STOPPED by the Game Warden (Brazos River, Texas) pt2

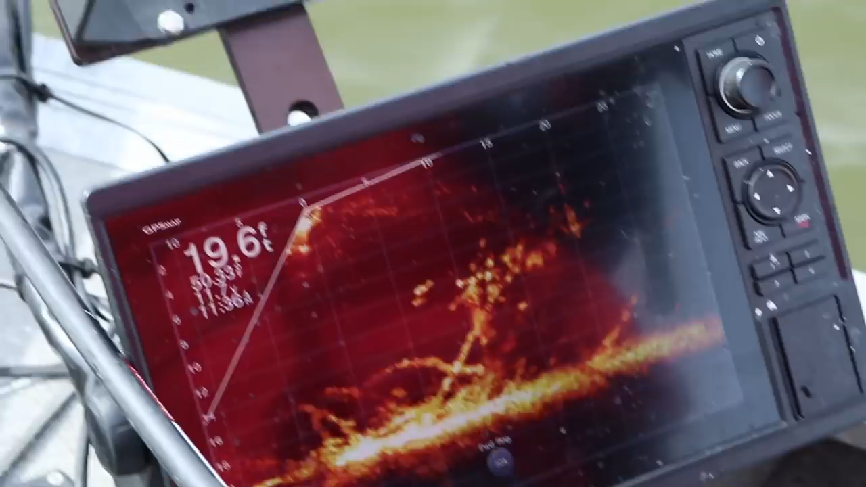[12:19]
On screen: depth 19.6 ft
Oh, come on. I'm coming out now.
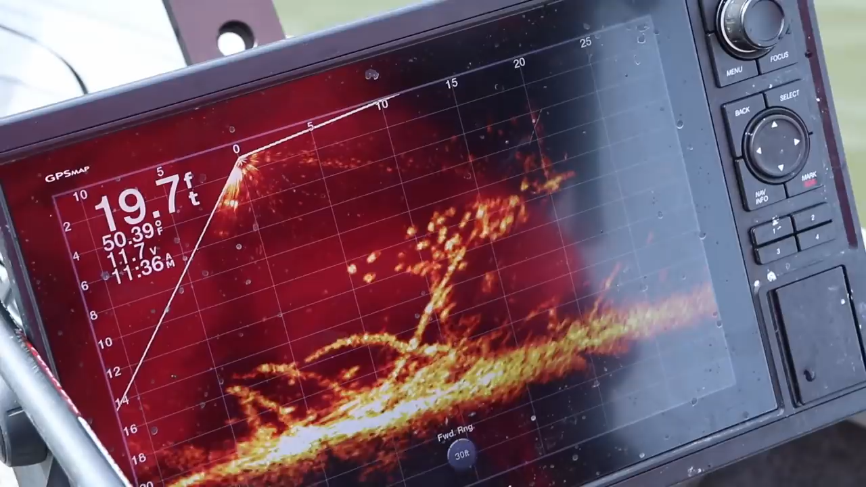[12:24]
On screen: depth 19.7 ft
Right there? Get him? No, not yet. Oh, here comes. There he is. Get him?
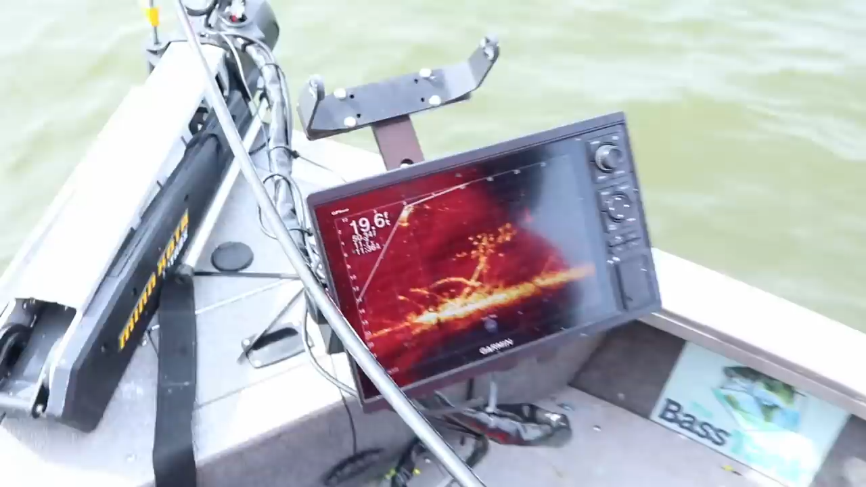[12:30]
Yep, see him coming up? Yep. Right here.